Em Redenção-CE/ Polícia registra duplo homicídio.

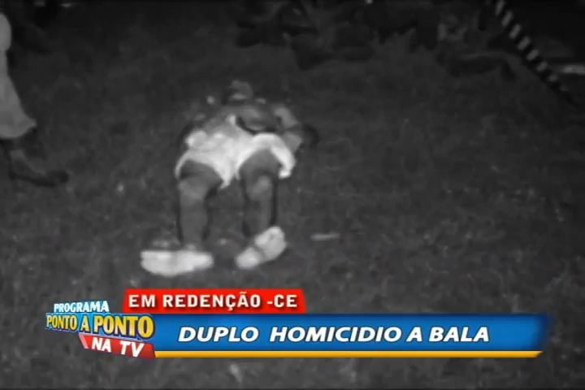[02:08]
Nós estamos nesse momento no campo de futebol, onde ele correu, tentando fugir.